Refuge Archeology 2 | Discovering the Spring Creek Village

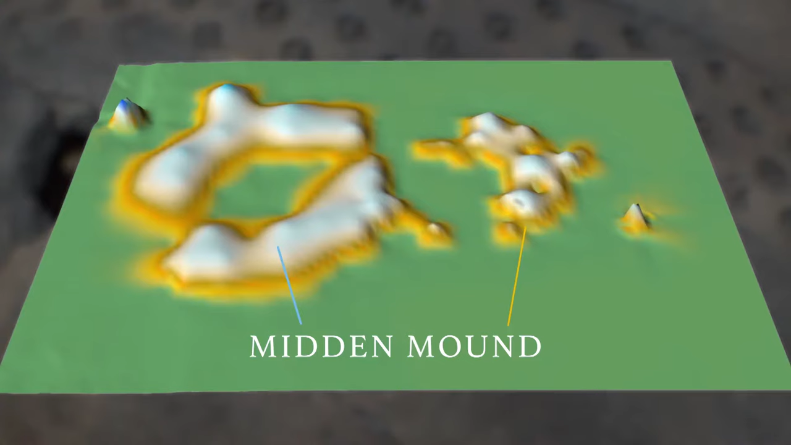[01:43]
And just outside the midden was usually a burial mound, which brings us to Spring Creek. In this case, we had a known burial mound,